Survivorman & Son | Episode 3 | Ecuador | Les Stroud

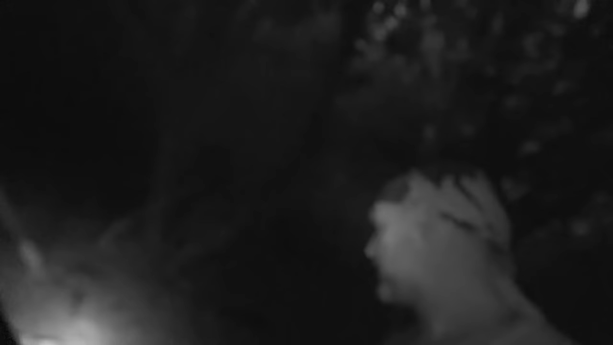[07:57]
Yeah, it's about 5-6 feet up, but you can see how it's been deep enough here to come up here and wash out, see all the mud and sand. It's gonna depend on how bad it gets.